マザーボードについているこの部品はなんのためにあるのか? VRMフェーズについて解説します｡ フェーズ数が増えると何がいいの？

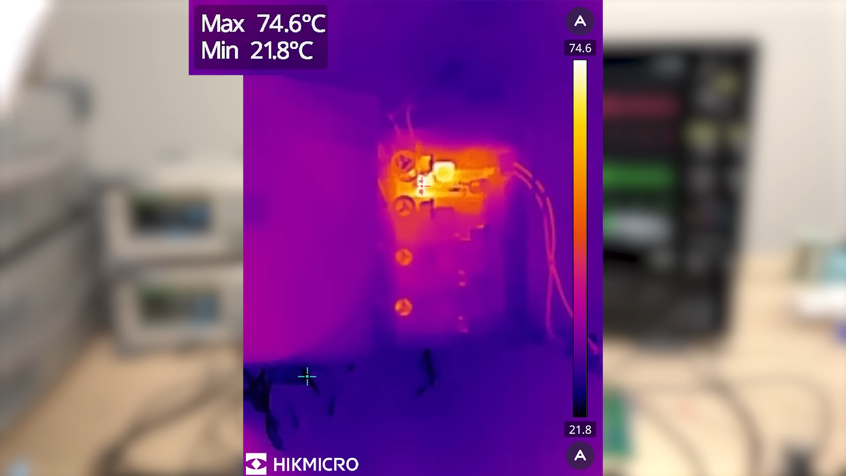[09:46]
On screen: max 74.6°C, min 21.8°C
この場合1つのVRMが全電力を負担していますサーモグラフィーで温度を見てみると最高温度は74度程度になりました非常に高温になっていますちなみに一番発熱しているのはショットキーバリアダイオードですその次にインダクターといった具合です
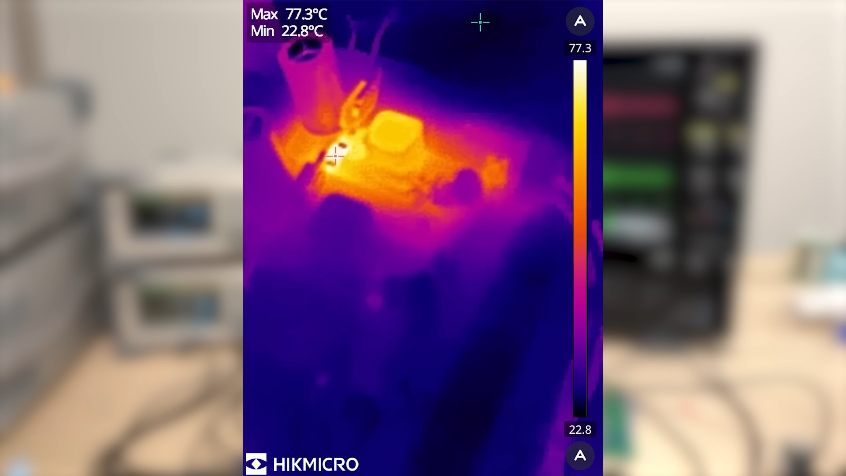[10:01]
On screen: max 77.3°C, min 22.8°C
インダクターには常に電流が流れているのでその分発熱します
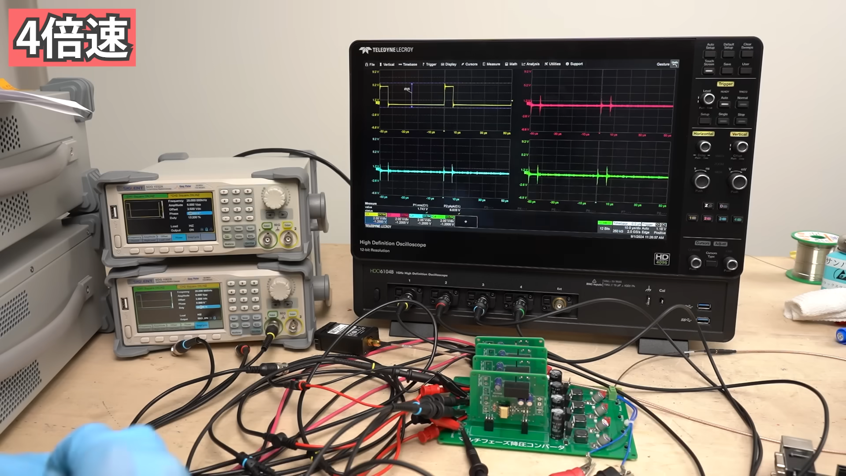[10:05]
次は設定を変更して4フェーズ分動かしてみます
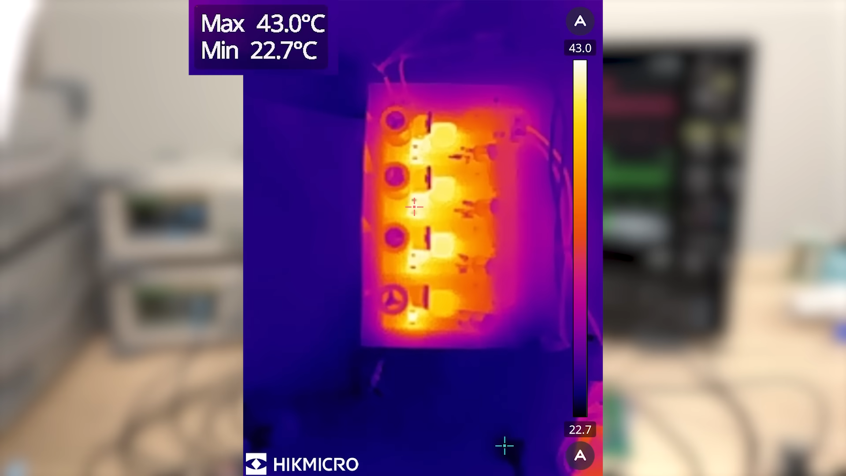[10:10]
On screen: max 43.0°C, min 22.7°C
現在4フェーズで動作していますサーモグラフィーの温度を見てみると最高温度は42度となりましたまた4つ全てのVRMが発熱していますですので4つのVRMで負荷を分担できていることが分かりましたこの
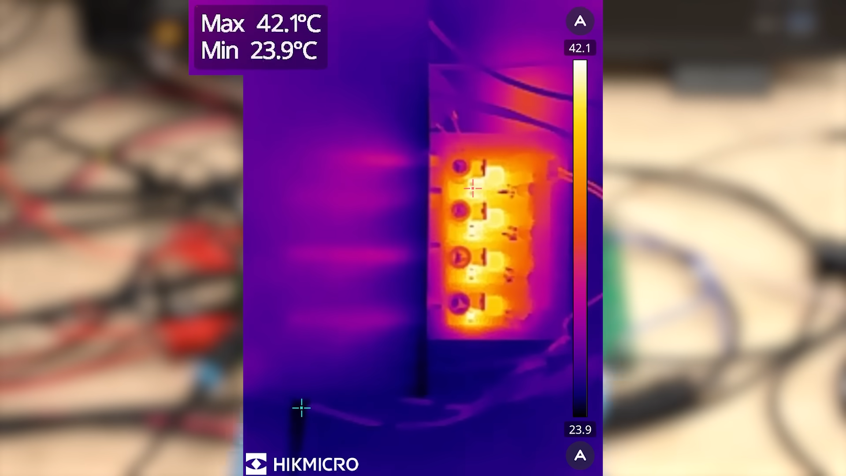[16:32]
On screen: max 42.1°C, min 23.9°C
ちなみに部品の発熱についてはインターリーブをする前後で温度変化はほとんどありません一番発熱している部品でも温度は42度でした